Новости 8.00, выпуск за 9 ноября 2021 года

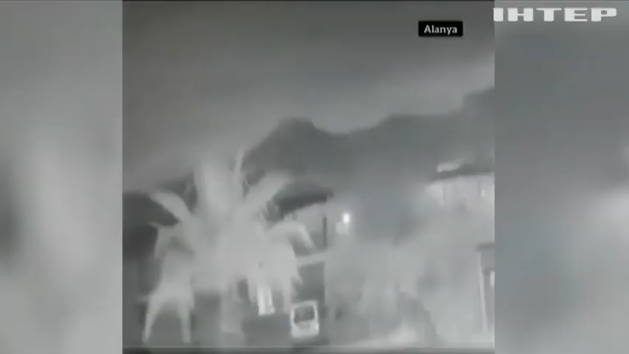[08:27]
Після падіння об'єкт залишив слід, що згодом зник. Кулю бачили у різних регіонах Туреччини – Анкарі, Стамбулі, Анталії.